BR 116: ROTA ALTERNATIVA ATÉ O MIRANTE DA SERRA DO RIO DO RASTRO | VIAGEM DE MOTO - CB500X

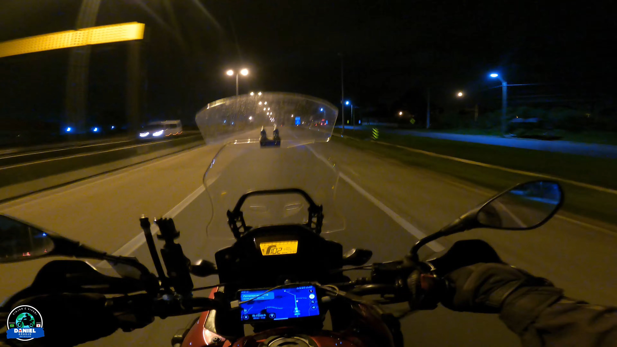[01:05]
Estamos sentido Santa Catarina. E vamos meter marcha, que hoje tem rolê, hoje tem estrada.
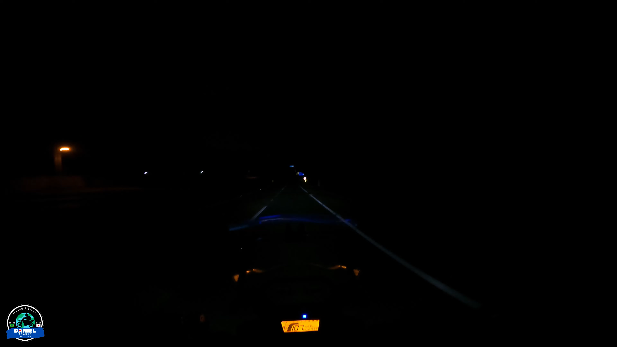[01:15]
Aí, pra vocês terem ideia da iluminação do farol da CB500X, ó, tô com farol alto. Tá iluminando muito bem. E agora já vamos pegar o primeiro pedágio do dia. De moto, pelo que eu vi ali, é R$3,95. E vamos nessa. Escapa da garoinha.
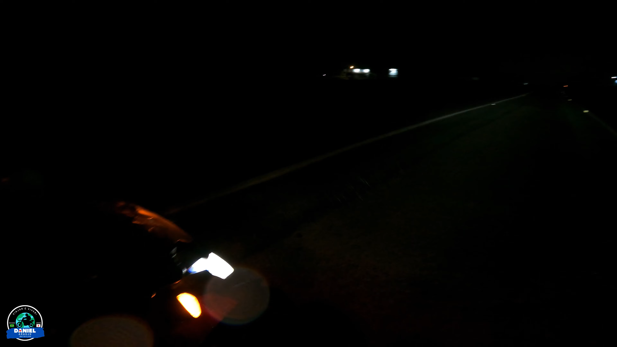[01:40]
Vocês estão pra ver no farol aqui, ó. Mano.